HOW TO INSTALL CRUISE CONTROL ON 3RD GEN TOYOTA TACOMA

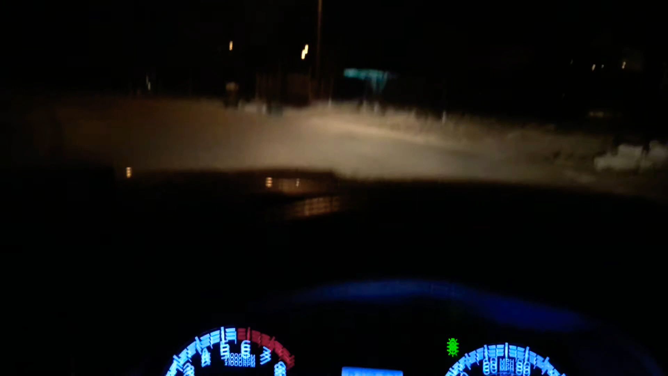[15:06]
okay guys so we're just leaving the house to go test this to go test the uh cruise
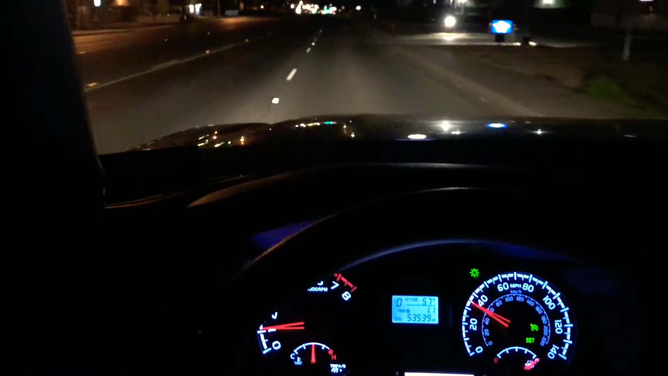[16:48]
cruising along right now at 35 let's see if the mile per hour upwards hear the engine rev up a little bit yep it's all working all the functions are working guys this is awesome